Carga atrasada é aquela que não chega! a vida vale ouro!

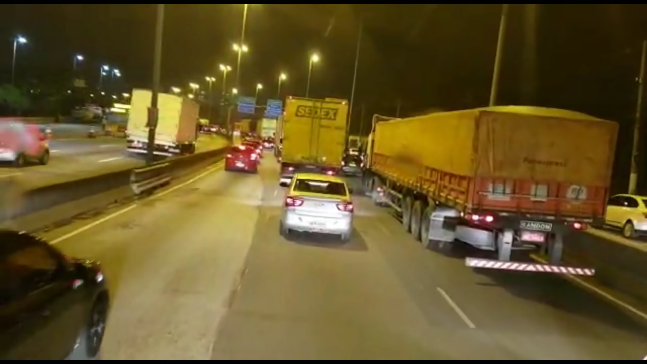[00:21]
Gente do céu, você não tá entendendo a tranqueira que eu tô pegando aqui na Marginal Tietê? Ó, agora são 10 para as 10 da noite, é galera, aquela sensação assim de atrasar o horário é horrível, mas prioridade é que nem a gente fala, prioridade é a gente, a vida da gente e a saúde da gente. E essa noite aí, né, como eu reportei, não deu, né, não deu, não deu, meu organismo não me permitiu aí, ó. Vocês sabem, né, que a ponte da Dutra ali tá em obra, né, aqui na nossa esquerda aqui,
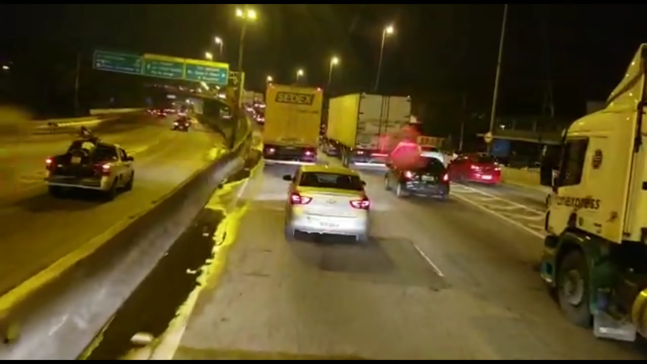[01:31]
agora eu vou ubicar aqui no viaduto da Fernão Dias aí, né, ele que a gente pegava para sair sentido o Fernão Dias, mas os dois desembocam na Dutra ali igualmente, né,
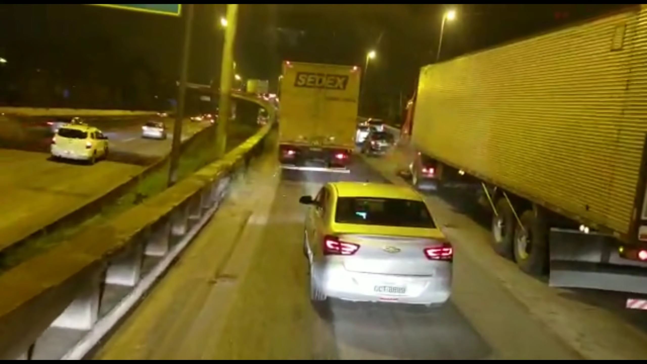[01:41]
é lá na frente que você separa lá, né, para a Fernão Dias e para a Dutra ali. Tá louco, gente, foi fácil aí a chegada, não foi fácil, o dia começou lá no Maracajá, foi vindo bastante movuta lá naquela 101 lá, não foi fácil chegar ali no Curitiba, depois a Regis também toda movimentada, olha, sem perder tempo, sem parar muito, só pegando longe, pegar água, pegar alguma coisa e ir acelerando aí, gente.
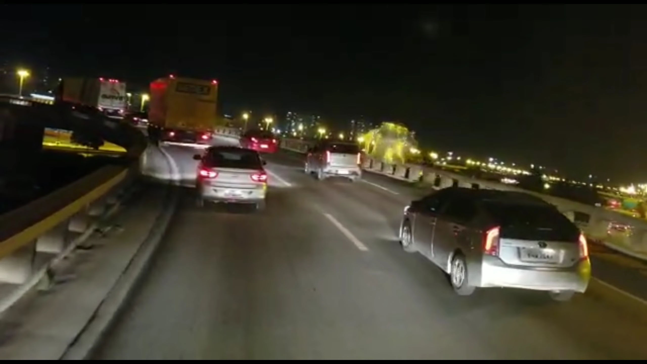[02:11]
Mas só motivo de agradecer também aí que estamos chegando aí, ó, São Paulo, ficando para trás, né, logo ali vai sendo o Jacareí, estou bem cansada aí, né, é que é o cansaço diferente, né, quando você está meio doente, o cansaço é diferente, né, São Paulo. Eu não sei o que vai acontecer amanhã, se tem carga para todo mundo, só ali em Jacareí nós estaremos em três carretas,
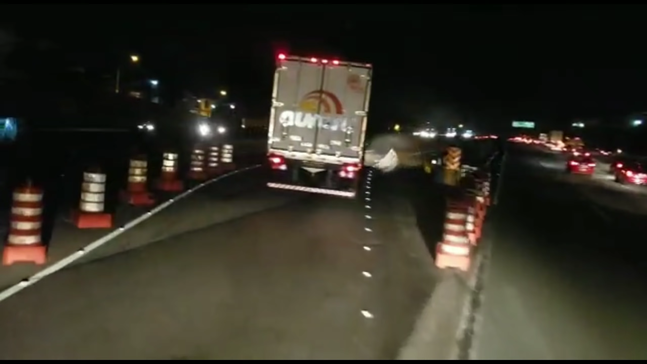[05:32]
Ai, Lutra, meu Deus, muito obrigada, senhor. Ai, cinco para as dez da noite, nós aqui. Hospital Nipo Brasileiro vai ficando para trás aqui, no caso ou na direita, né, gente? No caso ou na direita. Fernão Dias também ficando para o lado aqui. E nós no Expresso Dutra aí, positivo, galera. Boa noitada, bom dia!